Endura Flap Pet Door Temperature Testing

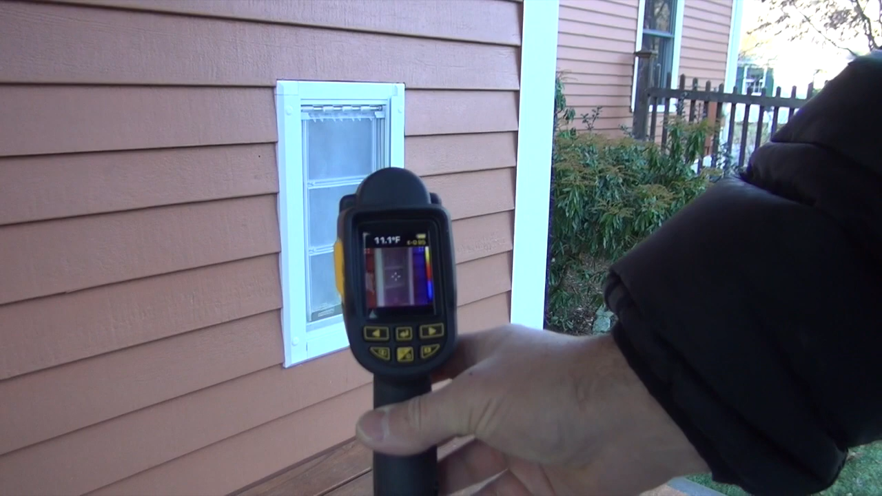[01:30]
That's actually pretty good. So there you have it. Not much of a difference if you paid attention to the numbers.